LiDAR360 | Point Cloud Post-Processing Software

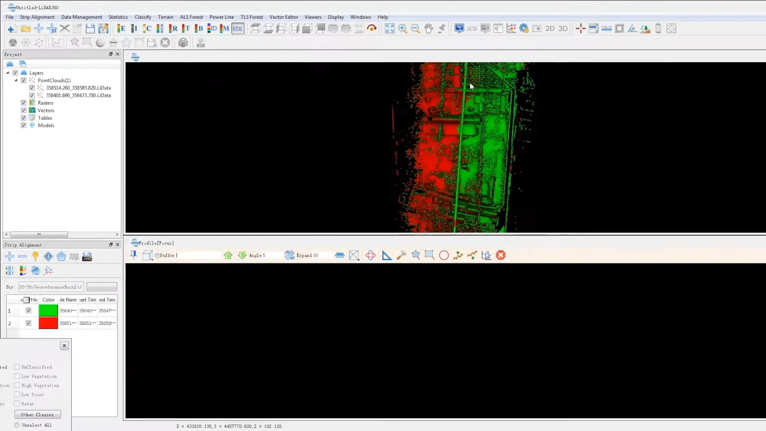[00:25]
The software platform also includes versatile editing tools and automatic strip adjustment for increased workflow productivity in applications of terrain,
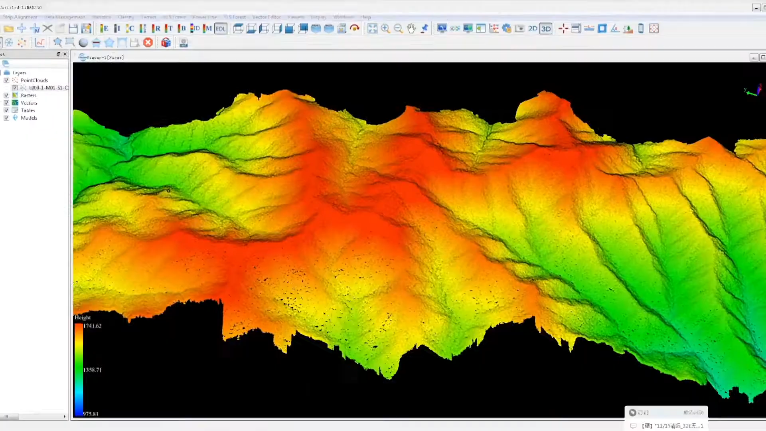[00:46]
Our point cloud filtering algorithm can precisely extract ground points under complex landscapes and therefore improve the terrain surveying accuracy.
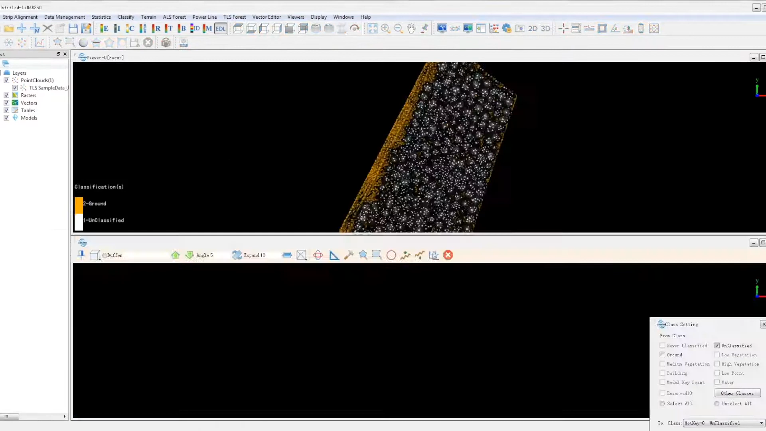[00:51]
The module also generates more advanced topographic products,
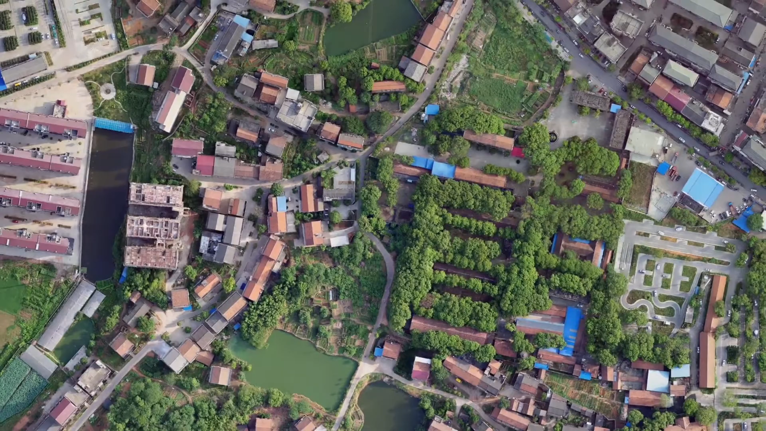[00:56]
such as TDOM, through the fusion of LiDAR and photogrammetry. The forestry module brings important technological innovations to forestry inventory and analysis.
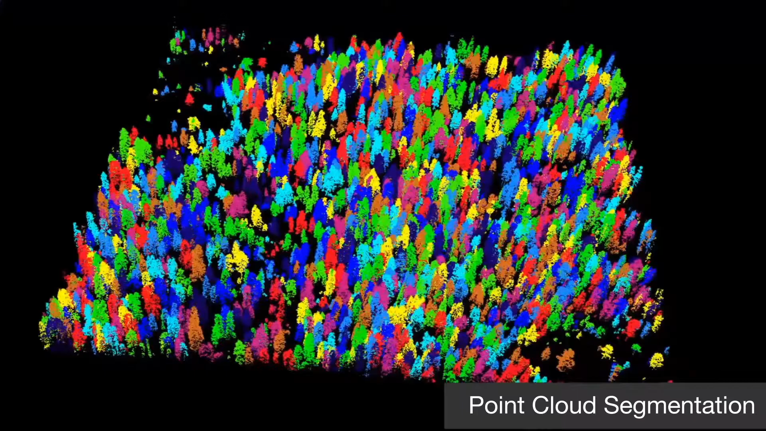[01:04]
It provides a unique tool set for manipulating point cloud
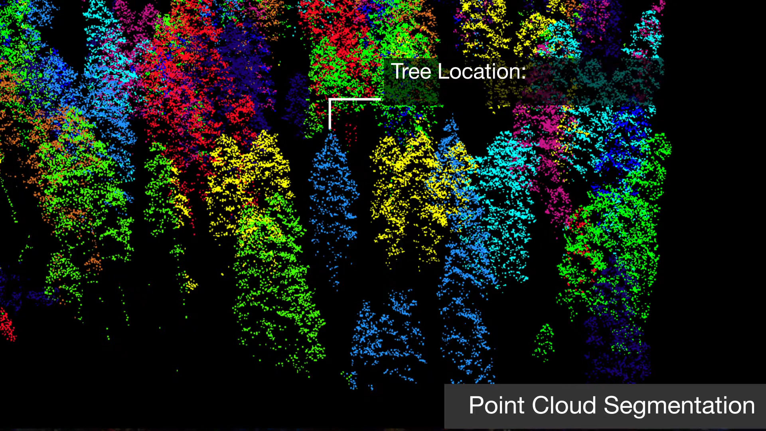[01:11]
collected from aerial and terrestrial LiDAR scanners.
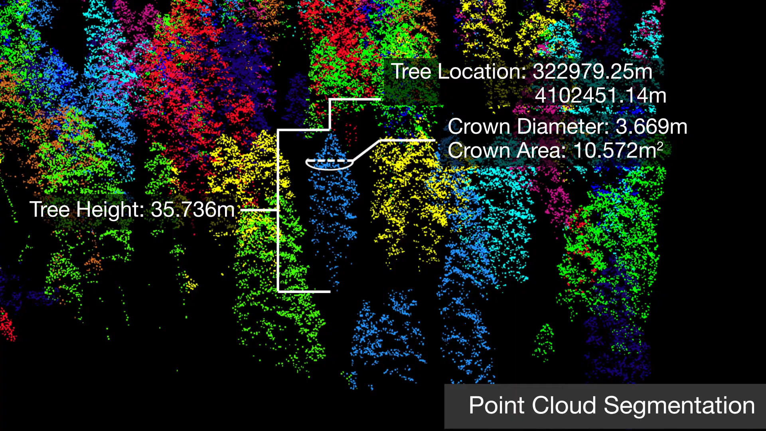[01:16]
Defining individual tree-level parameters, such as tree height, DBH, LAI, and crown diameter,
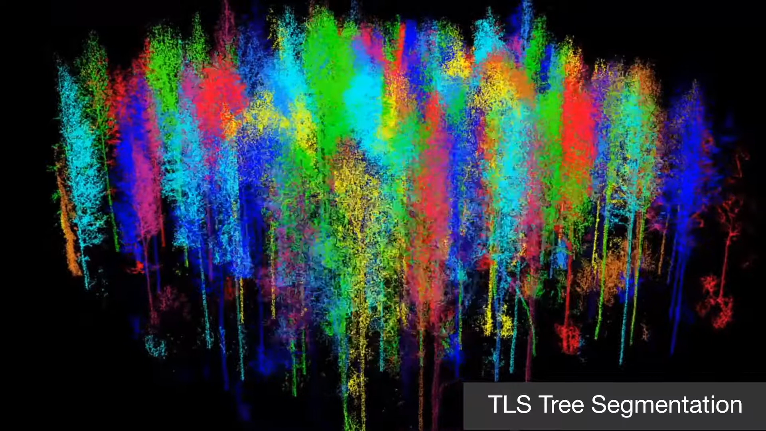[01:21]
are made possible through our segmentation algorithms.
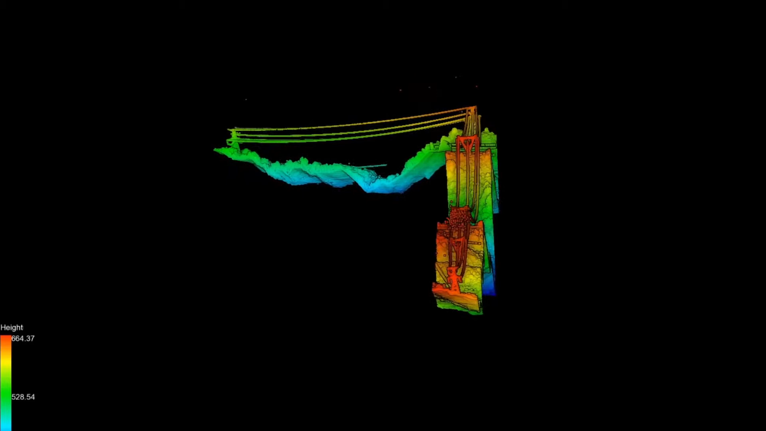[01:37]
The powerline module provides machine learning algorithms for automatically classifying ground,
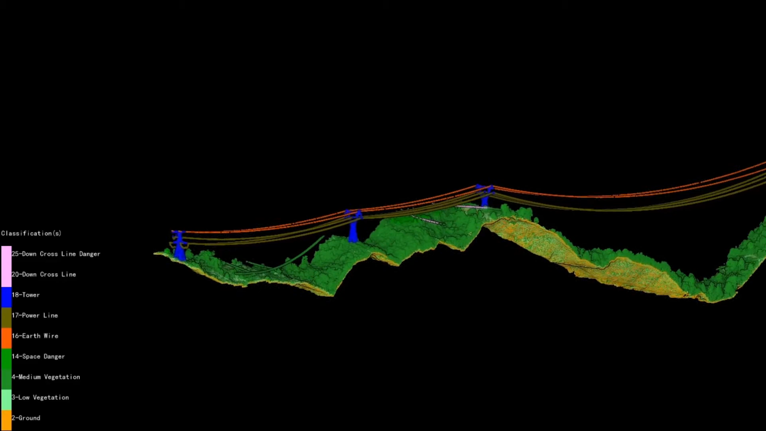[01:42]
transmission towers, powerlines, buildings, and vegetation.
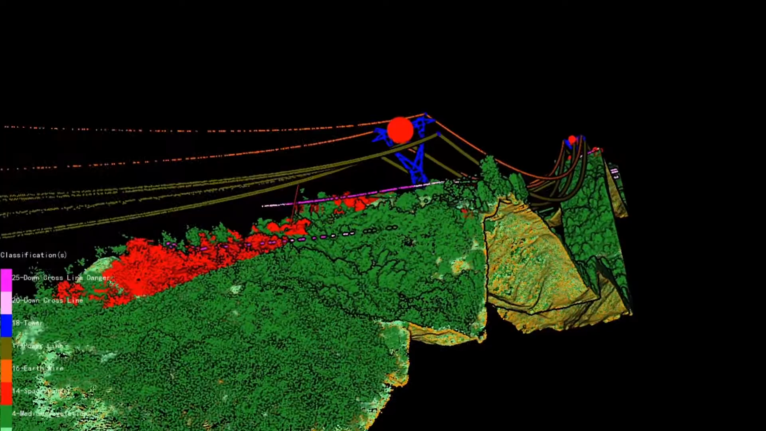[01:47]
It can detect a range of user-defined hazard points, such as vegetation overgrowth and tree fall,
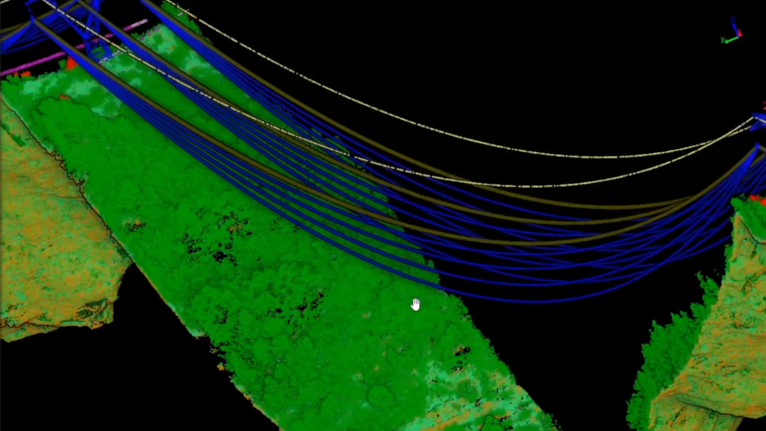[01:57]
It is also possible to simulate the influence of environmental variabilities along the corridor.